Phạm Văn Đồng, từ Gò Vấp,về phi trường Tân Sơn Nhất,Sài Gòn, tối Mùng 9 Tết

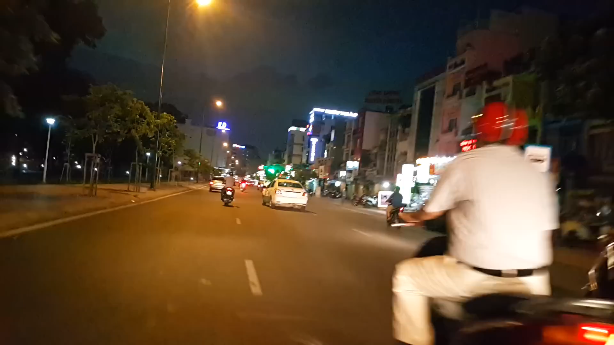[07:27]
Cảm ơn các bạn đã theo dõi và hẹn gặp lại. Kết thúc đường Nguyễn Thúy Sơn là đường Bạch Đăng. Bên phải là đường vào chợ Tân Sương Nhất.